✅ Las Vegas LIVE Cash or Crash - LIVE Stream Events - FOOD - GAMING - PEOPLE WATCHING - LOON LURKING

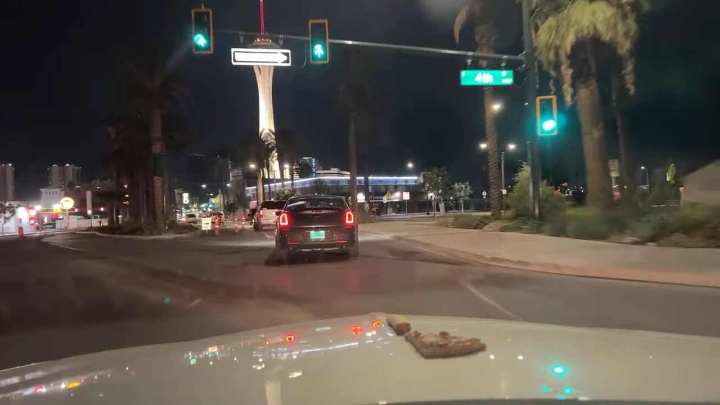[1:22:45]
Yes, the one up here. A little bit better, a little bit cleaner, a little bit more open area. Same amount of fisticuffs. It's not going well there.
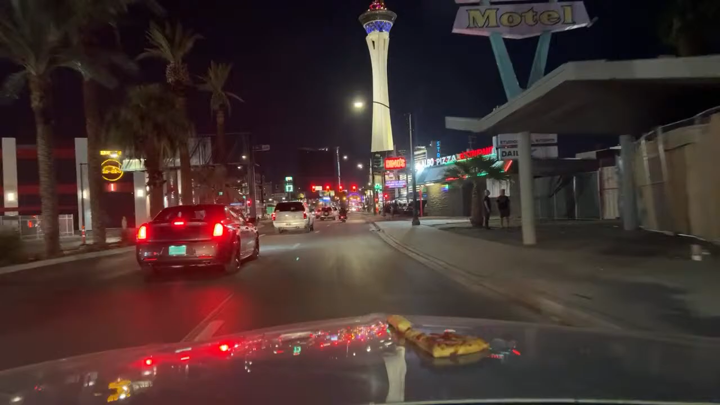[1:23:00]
Little Caesars, pizza, pizza.
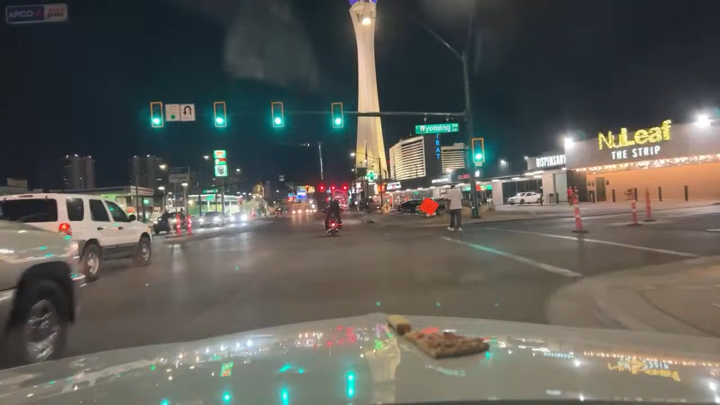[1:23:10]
Well, they got a GoPro on their helmet there. Take a look at my pizza. Do you want to touch my breadstick? I think they're filming.
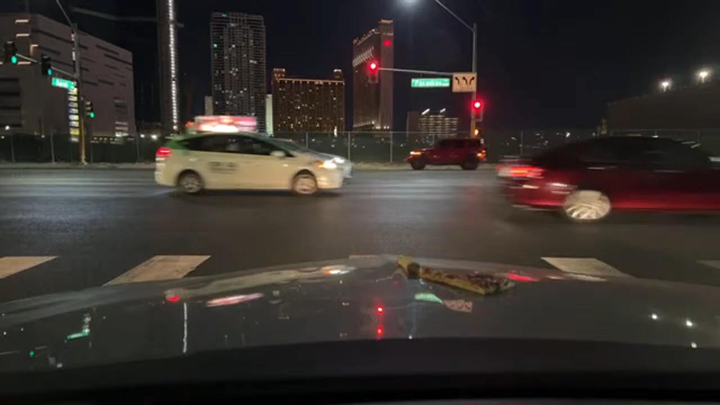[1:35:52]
That's Las Vegas in front of us there. If you haven't been here before, that's the Hilton condos or timeshare.